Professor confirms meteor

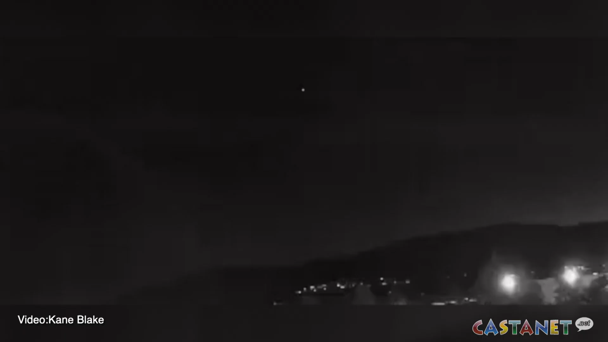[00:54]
Many witnesses thought the meteor was close to them but actually its passage could have been hundreds of kilometres away. So the most common thing that I get when people call me say they have seen a fireball is that they say, I think it fell right over there, I think it fell in my yard.